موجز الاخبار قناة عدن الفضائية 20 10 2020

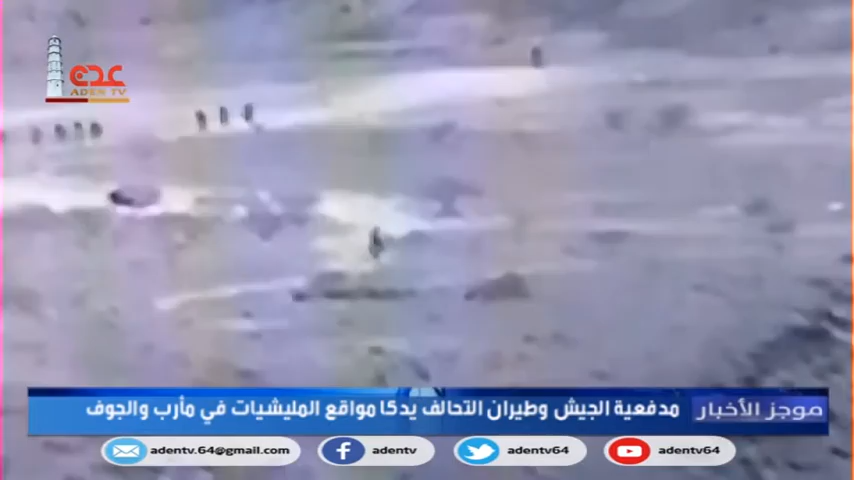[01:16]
تزال تخوض معارك عنيفة ضد مليشة الحوثي وبحسب المصادر فإن مدفعية الجيش الوطني ومقاتلات
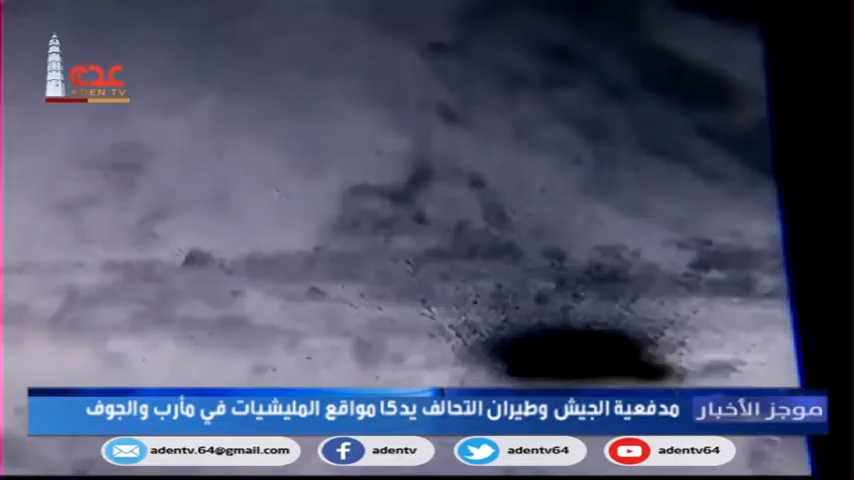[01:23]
التحالف استهدفت مواقع تحركات مليشة الحوثي بجبهات القتال وأسرت عن تدمير آليات عسكرية
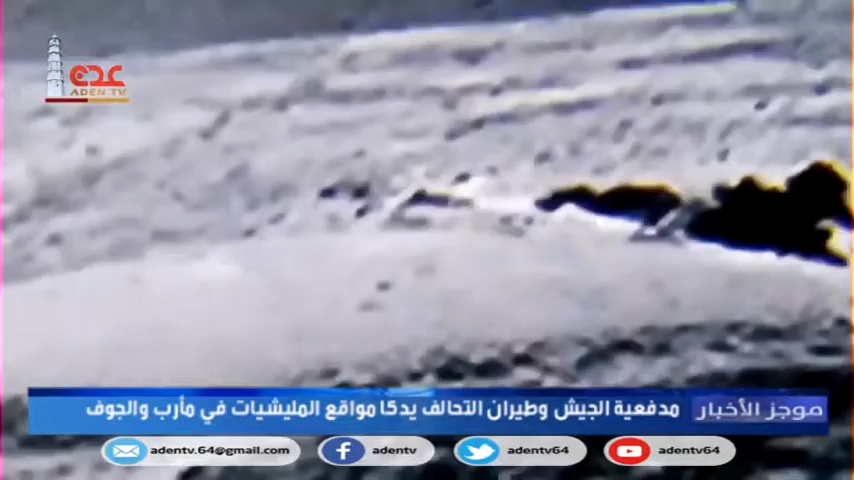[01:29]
للحوثيين ومقتل وجرح العشرات من عناصر المليشة وقالت مصادر عسكرية أن الجبهات تشهد معارك عنيفة وصلى